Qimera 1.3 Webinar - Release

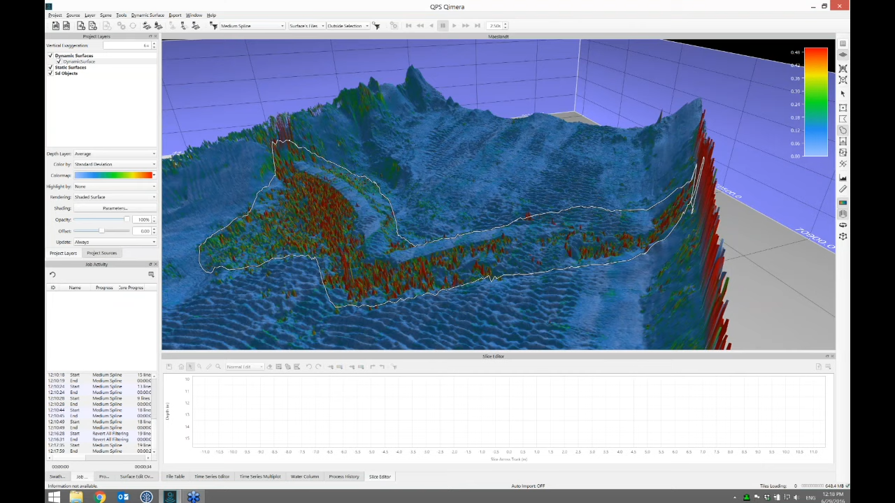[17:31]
Now, if we had just a big, boring flat area, you could just apply the filter globally. There we go. All the spikes are automatically removed outside of there. Meanwhile, everything inside this polygon has been protected. So what I'll do now is let's show off some of the custom toolbars, the custom filters we can build. Let's do some cleaning inside here, but not manually. What we'll do is if I go to the toolbar, there's a Manage Filter Profiles button on the far left. And this is direct capability from cloud. You can make your own custom profiles. So I'm going to make a new one called My Profile. Click OK. And you can add a whole sequence of filtering operations.
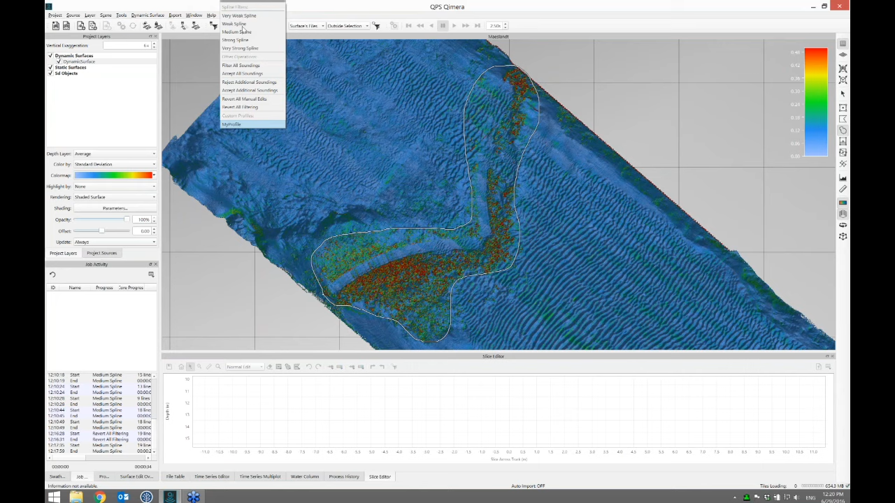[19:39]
And these are applied sequentially. So when I click OK, that's now available from the list of pre-built-in filters. There's my profile. And what I want to do is I'm going to apply that inside this spatial selection right here. And I click Apply. So the job is going to run here. And that's passing through all of the QPDs and running all of those operations. And what we'll see is that a lot of these rocks and lumps and bumps that are behind this particular bit of CIF structure will stay there.
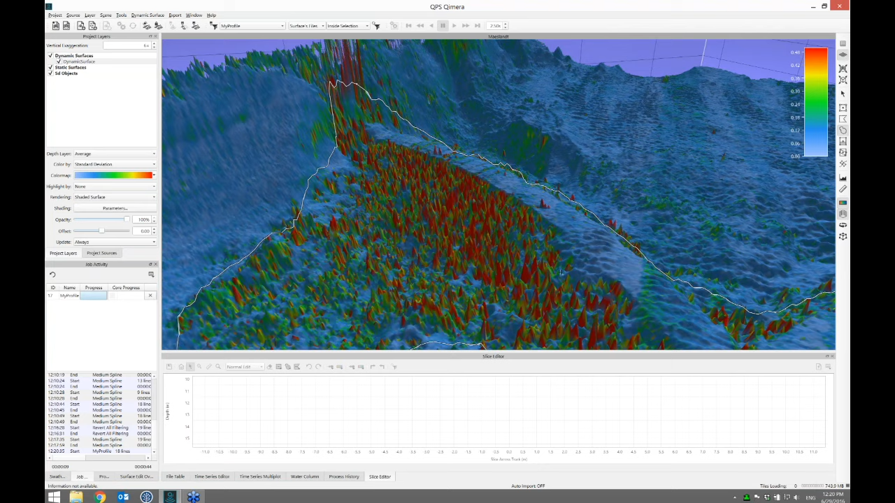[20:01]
And the spikes along there are gone now. So there, we've quickly de-spiked outside of that polygon very aggressively, or maybe not very aggressively, somewhat aggressively with a medium spike filter. And then inside, we created a custom profile, which was here, filtering above a height, below a height, clipping out some beams, and then doing a weak spline filter. And so if it wasn't for me talking, this whole operation would take about a minute or two.
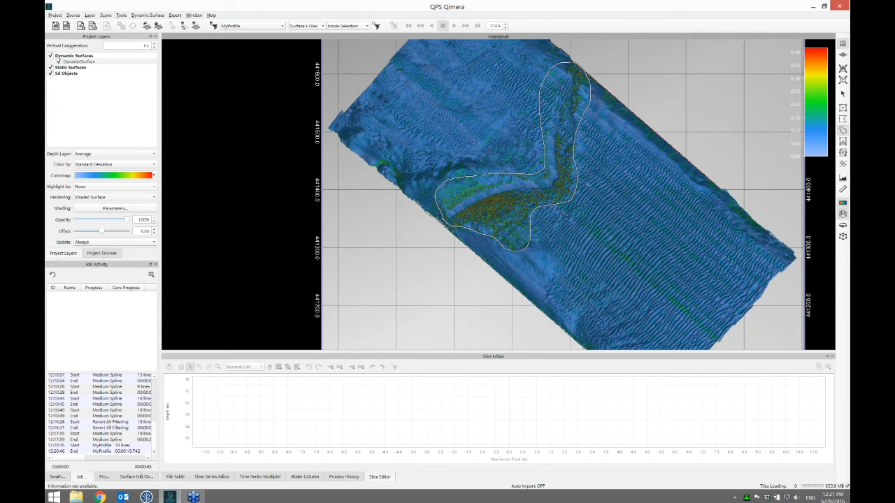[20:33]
And you'd have a very clean surface. And because this came from Quincy, you've got the real-time integration of your QPDs. Your soundings are already geo-referenced. And you've got the dynamic surface built for you online. So you're off the boat and straight to work. You know, two to three hours of survey data is cleaned in a matter of a minute or two. And that's it for this particular part. And so maybe I'll take a break for questions here and see if Duncan's got anything for us. We've got one question, JB,
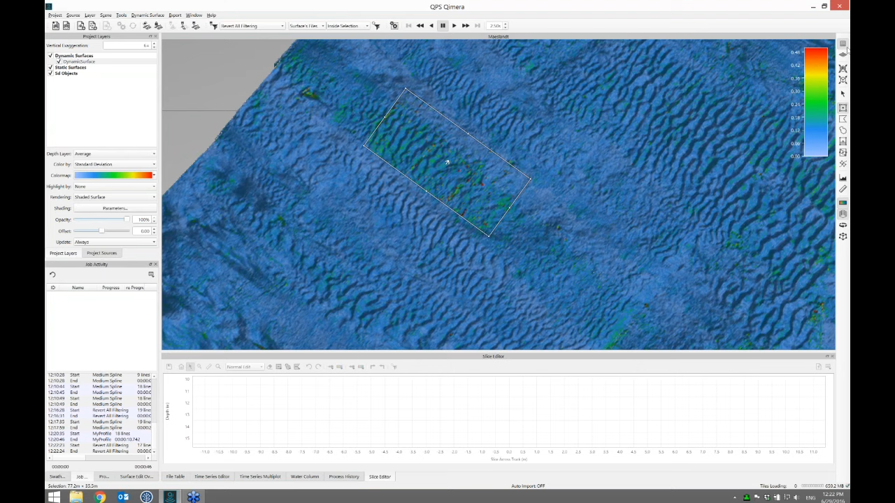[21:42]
Yes, there are. Okay. So let's load this up in the Slice Editor. It's a great preview tool. It's a window into your data.
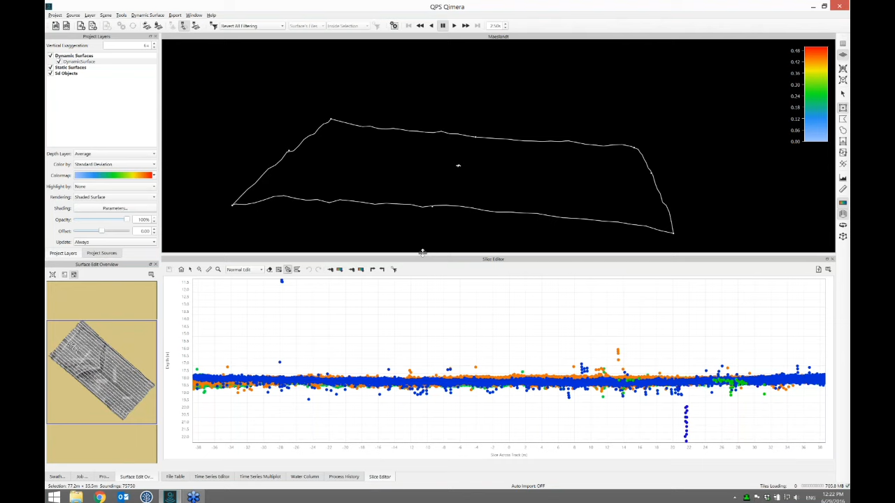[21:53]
And what I can see is all of my soundings there. And what I can do is switch to the medium spline. And I'll just make sure my save mode is a little more friendly. I'm going to turn off save instantly. I'm going to set it to manually. So I'm just playing around. What I can do is apply that filter in here and see what goes away. I can undo that and redo it to my heart's content. It's a little tough to see when you have these big outliers. So what I'll do is zoom in.
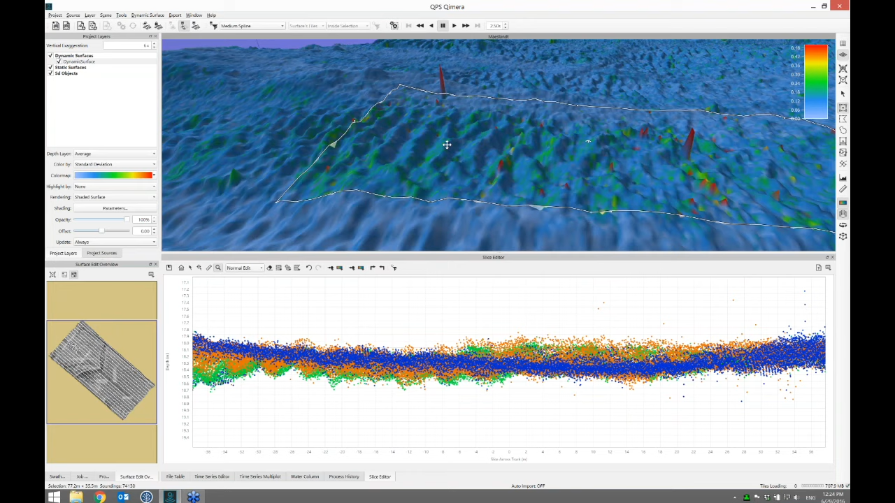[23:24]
I was convincing myself that I was indeed just taking away spikes and not the detailed features. And because when I hit save here, when I apply that, let's look in the grid. This is the end result. If you look at the size and shape of these sand waves here, when I hit save, that's going to de-spike it. That size and shape, they're all still there. And if I get out of the slice editor mode and I look at this relative to the other areas,
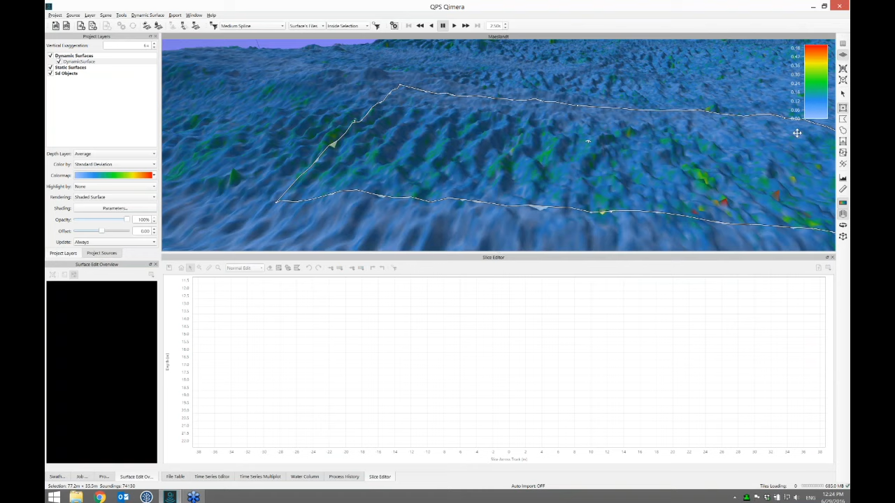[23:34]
I really don't see any textural difference between this area where I did filter and this here. So those are a couple of ways you can get that confidence that it's taking away the outliers without destroying anything that you actually might be interested in. So that's a good question. Anything else, Duncan? One more on if you were in process point mode bringing it in, can you go back and do some raw sonar processing if you finally got a problem?
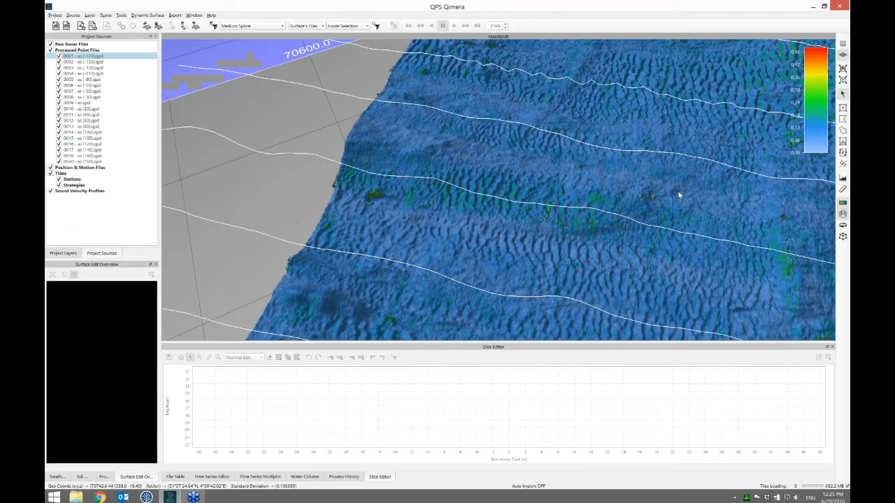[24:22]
So if you're a Quincy user, it's extremely easy if you trust the Quincy on-time integration, online integration, and the grid, and you're happy with results, with this particular data set, that was true. And we were able to get right to the point editing. If you do need to do some sonar processing, and what that would mean is applying a TIDE or maybe changing the SVP, you can click on any of your QPD files and right-click and say load associated DB file. And what that's going to do is it'll warn you about particular systems that Chimera doesn't support quite yet. It migrates that file into the raw sonar files section, and now you have capability. I can go to the time series editor. Let's say I look at the height. You know, I could edit the height if there was a spike.
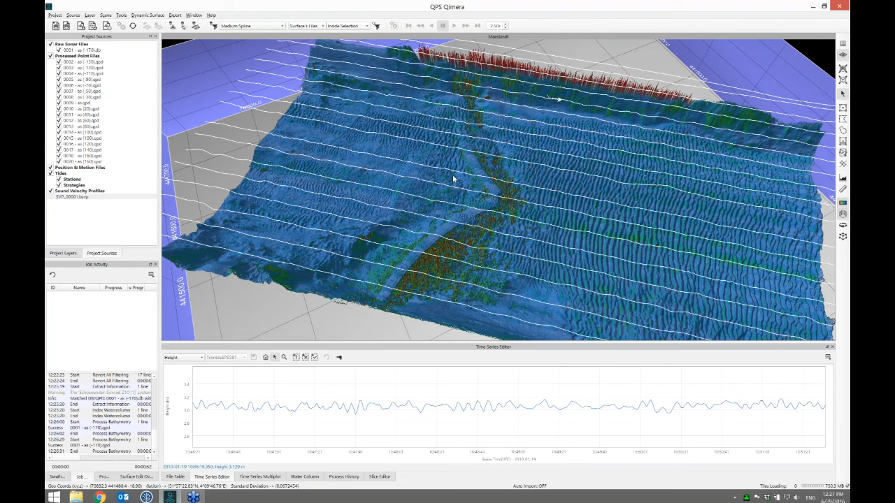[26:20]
Okay, cool. So what I'll do is I'm just going to turn these lines off in the display because they're getting a little distracting. I'm looking at the grid. I'm cleaning the grid. I want to pay attention to the grid. So what I'm going to show is a couple of ways that you can differentiate between manual editing and filtering. So what I'll do is I'll just draw a little box here, and I'll run the slice editor.
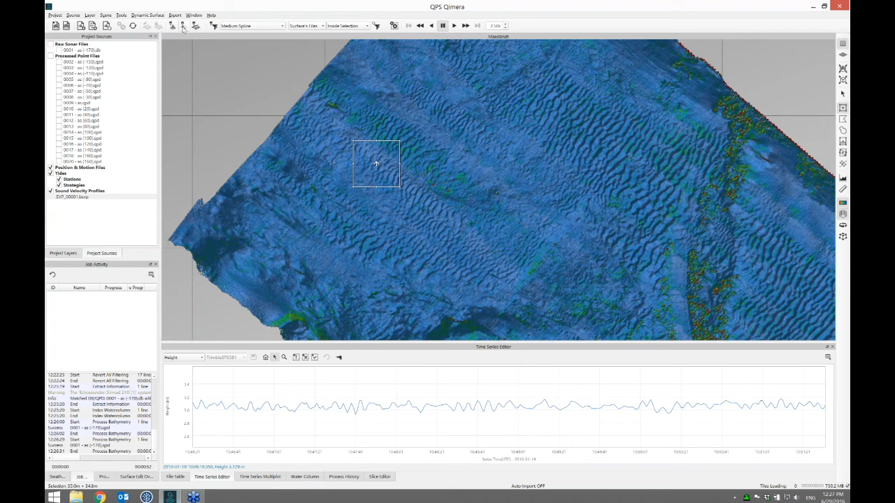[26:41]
This loads the points from that box, and what I'm going to do, just for the sake of demonstration, I'm going to destroy all of these points, big old lasso, kill that, hit save, and this is going to make a big square notch in my terrain model there. And what I'll do, so that was a manual edit. I manually did that. Let's bring that same box over here and load some points. Now let's go to the filter toolbar and say I would like to filter all soundings. So in this box, filter or remove or reject all of the soundings.
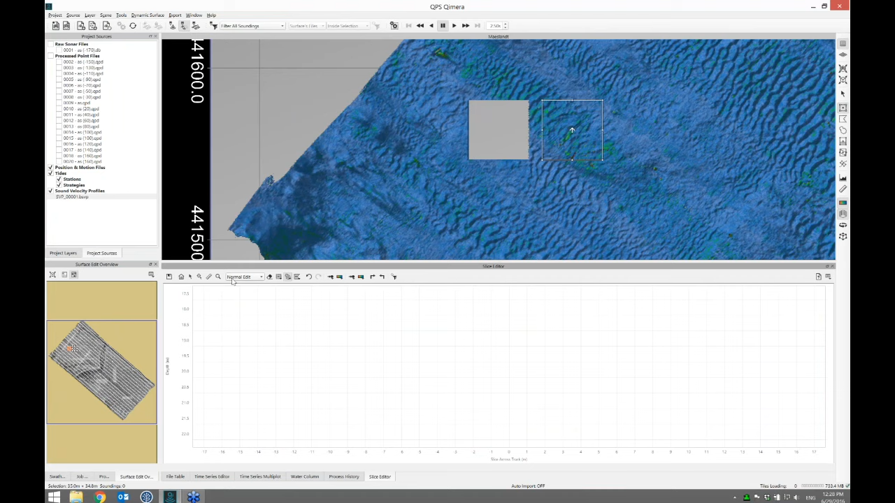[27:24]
When you see the word filter in here, that's what that means, is reject all the soundings. So I've chosen that filter. I'm going to apply it here. So I've done the same thing. I've made all the soundings in this plot go away. I click save. I get another hole in my surface. So what if I'm coming back and I'm looking at someone else's work, and I want to figure out, hey, what did you do that was manual, and what did you do that was an automated filter?